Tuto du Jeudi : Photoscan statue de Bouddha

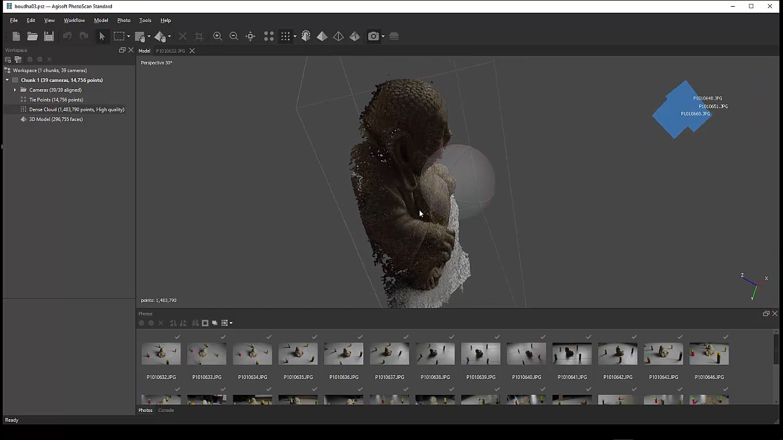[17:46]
ce qui fait que bien entendu on n'aura pas le dos donc ici du bouddha on aurait pu très bien le faire complètement bien entendu avec le double de photo ok et on va en tirer donc le modèle 3d